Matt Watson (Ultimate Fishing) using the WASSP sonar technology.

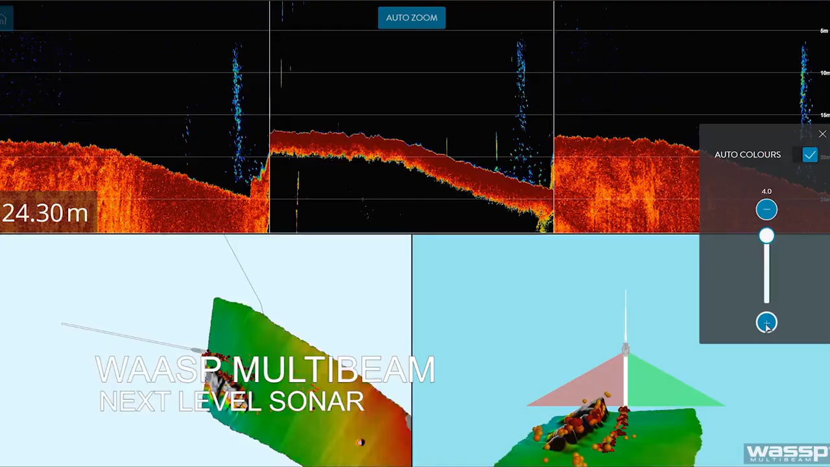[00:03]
On screen: depth 24.30 m
I can see some bigger fish that are just holding above it.
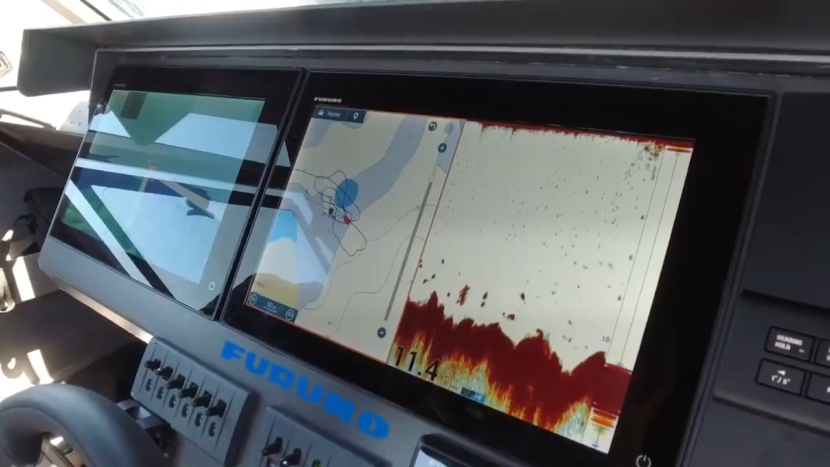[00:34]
It's in more recent times that I've been using Wasp.
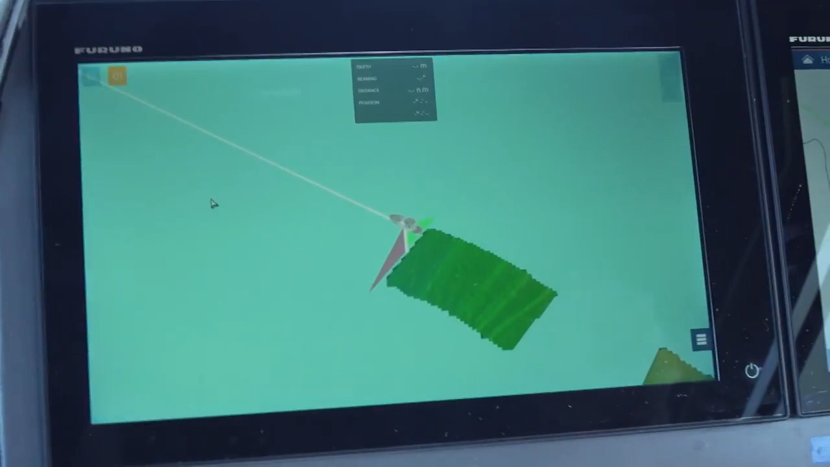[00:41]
Now, it's New Zealand technology, which I find incredible. And it allows me to map the sea floor everywhere I go.
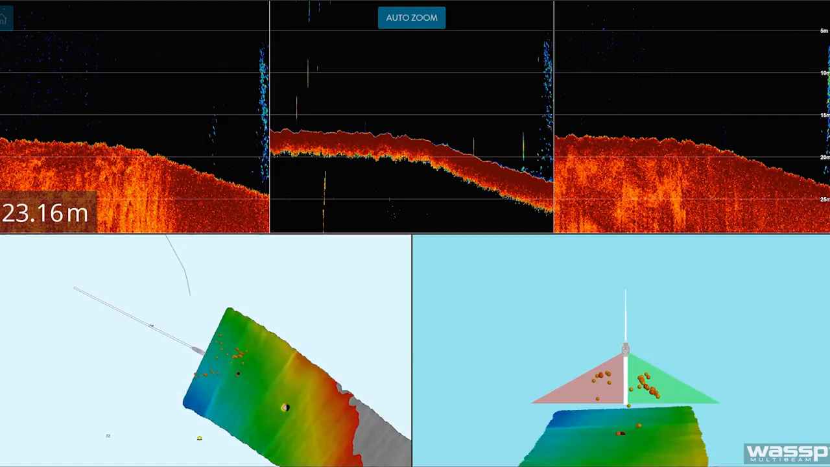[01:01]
On screen: depth 23.16 m
And we're just going to take a shot of the Wasp so you can see it in action in 3D mode.
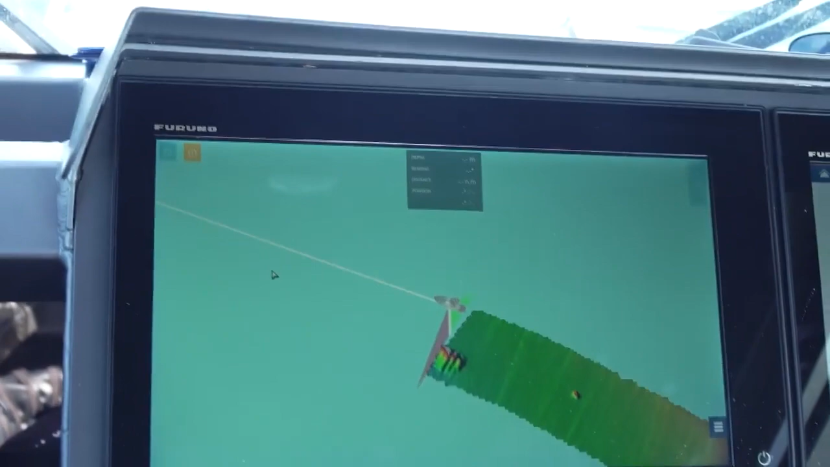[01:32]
We're starting to map the wreck that's down there, just as we go over the top of it. That'll be the wreck laying down there.
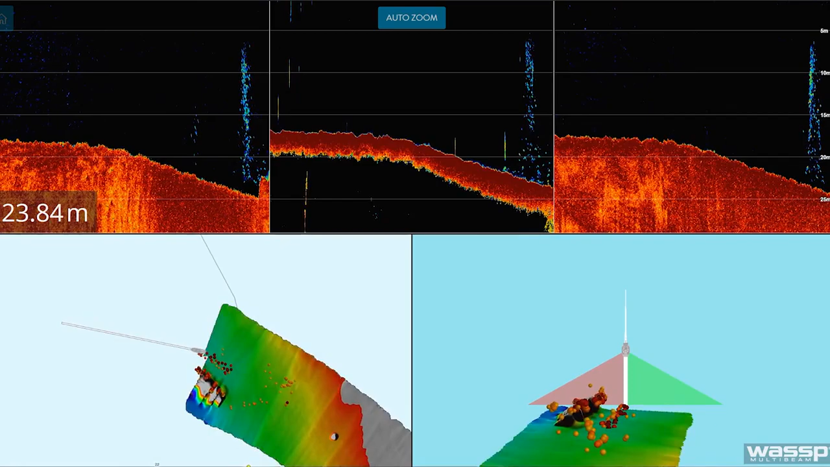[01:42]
On screen: depth 23.84 m
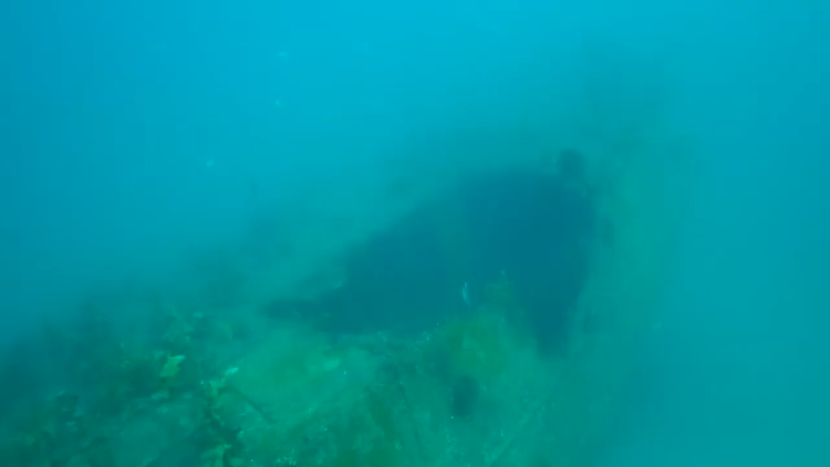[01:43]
When we're looking at our underwater, we'll be able to compare what that looks like. There we go.
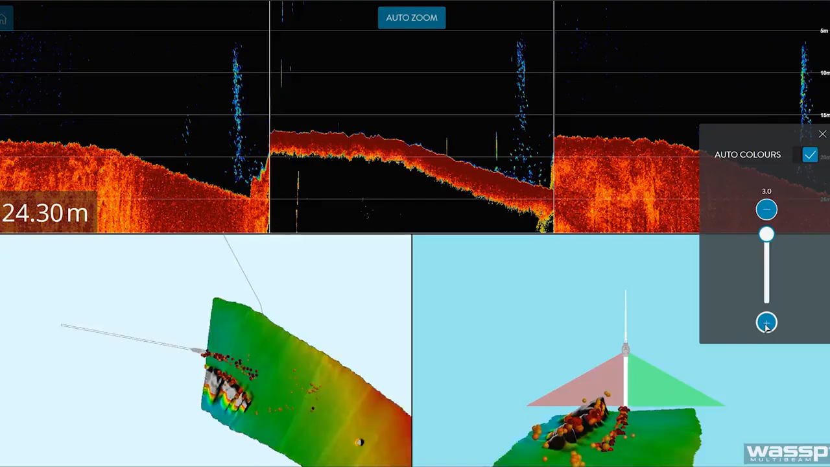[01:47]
On screen: depth 24.30 m
We're coming off the end here. And in a fishing application, if that was a bit of structure,
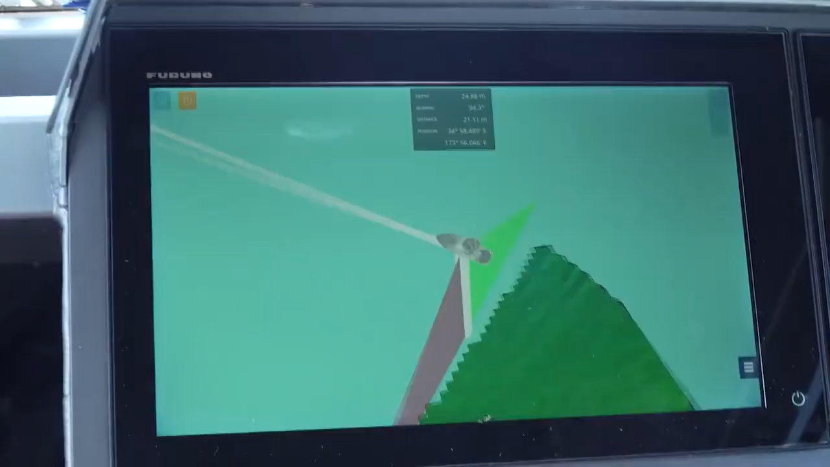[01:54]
I can just sort of rotate around, take a good look at the structure,
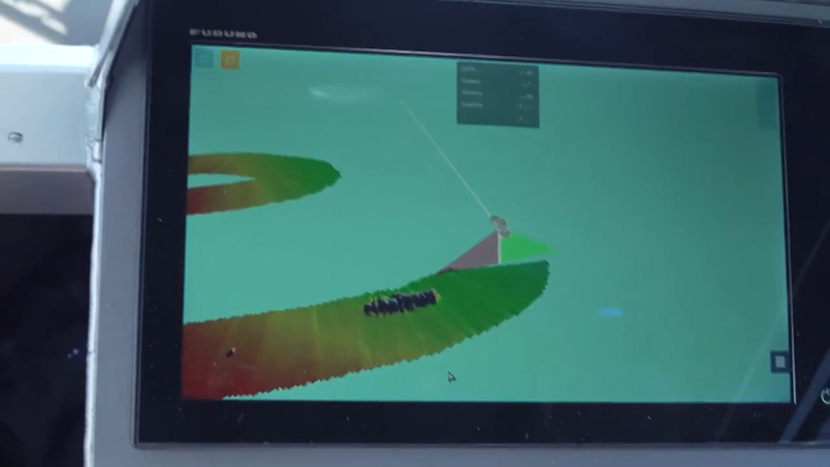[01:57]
where any guts might be, where any fish might be holding off the sides.
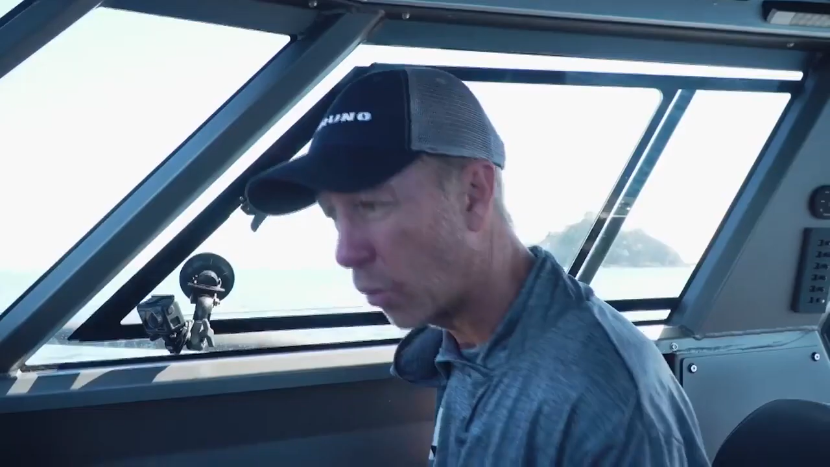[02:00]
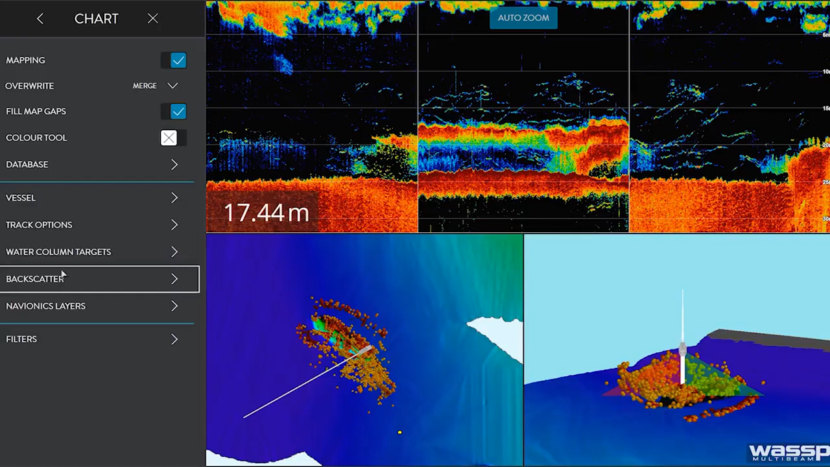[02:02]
On screen: depth 17.44 m
I can also turn on water column targets so I can see the relativity of the fish to the structure.
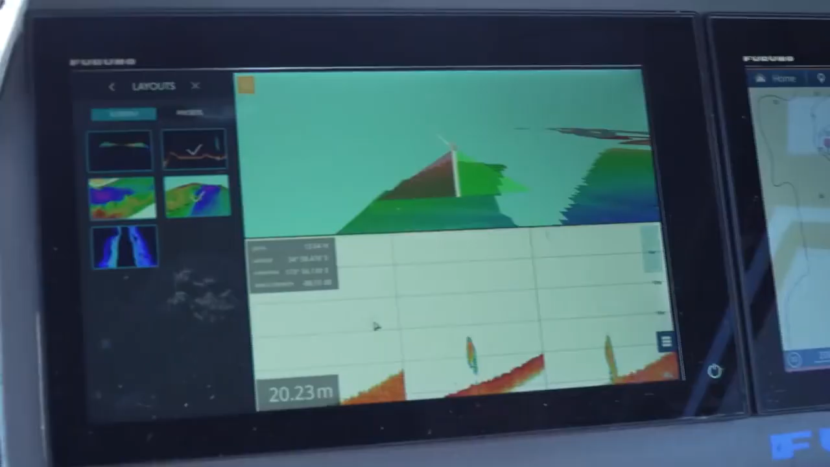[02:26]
On screen: depth 20.23 m
So I've got that view all the time, but I can just switch the different views on here.
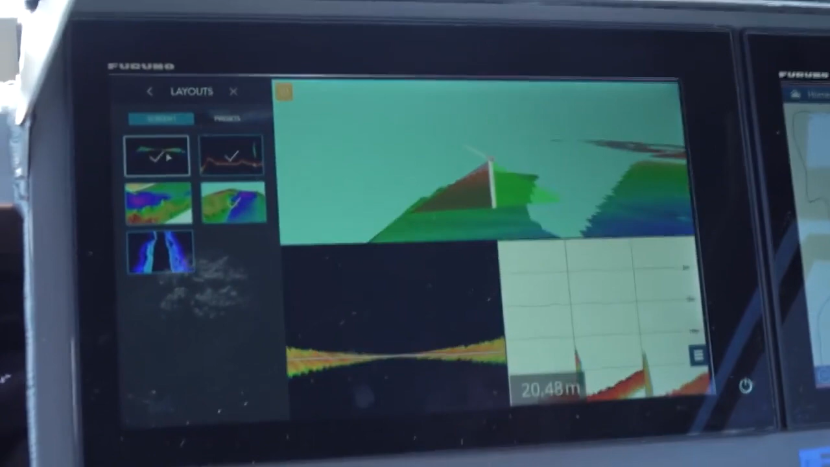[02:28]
On screen: depth 20.48 m
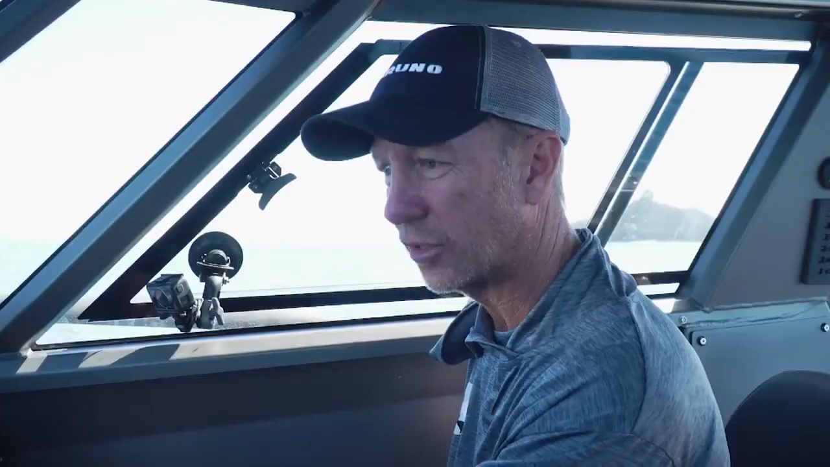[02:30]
So if we go to a sonar view as we go across,
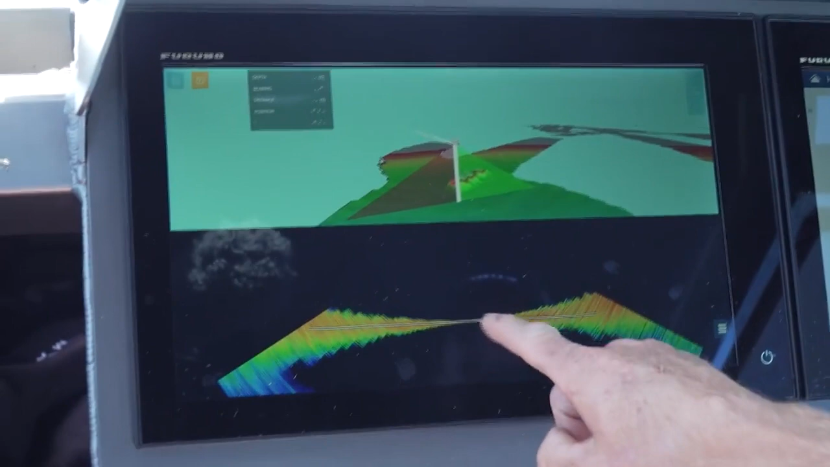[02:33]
well then I can actually see a representation of what that beam is showing and where any fish targets might be showing up. So as I come back across it again this time, but we've got my sonar view,
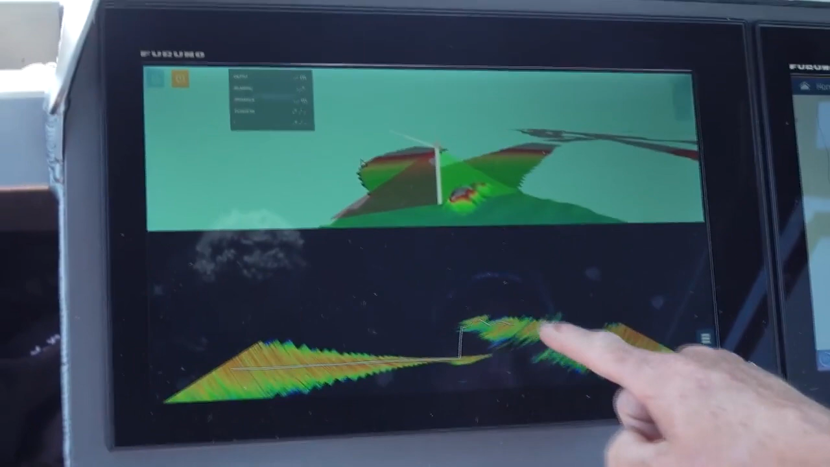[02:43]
we'll actually be able to see the structure and the relative distance to the fish.
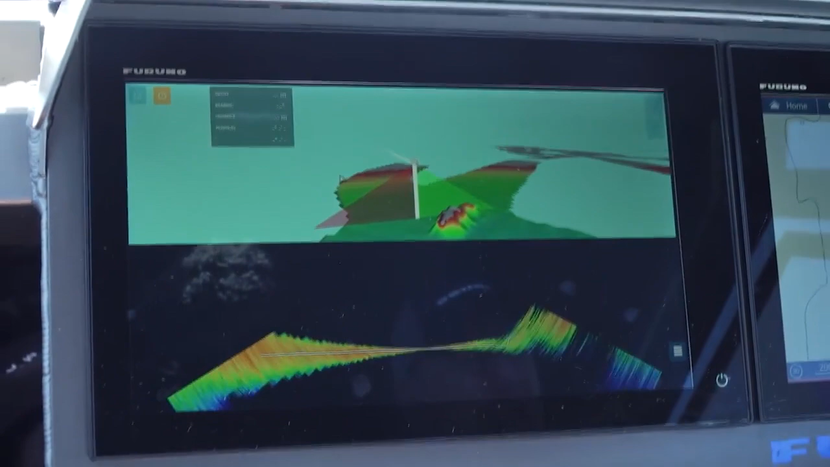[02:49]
So now as we come over the wreck this time, I've got water column targets turned on.
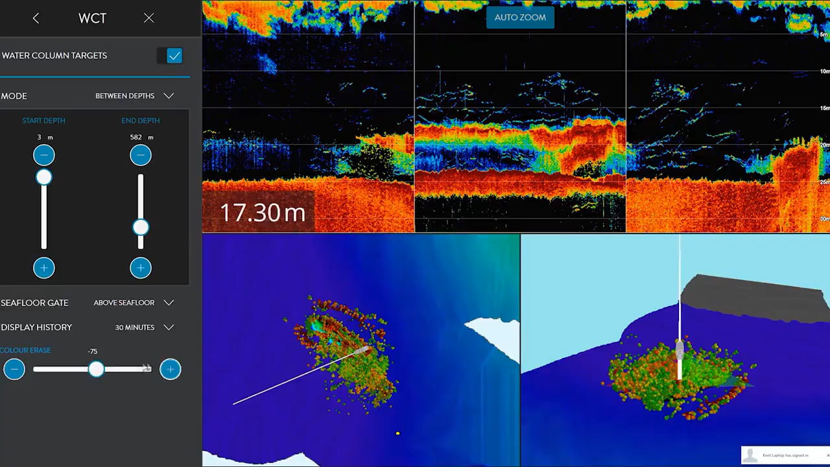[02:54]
On screen: depth 17.30 m
Now what I can do as I turn it on is I can adjust the colour of a race and I can turn that up. And just with my experience using this, I know that if I get to minus 43 decibel, that's going to tune out any of the smaller bait fish.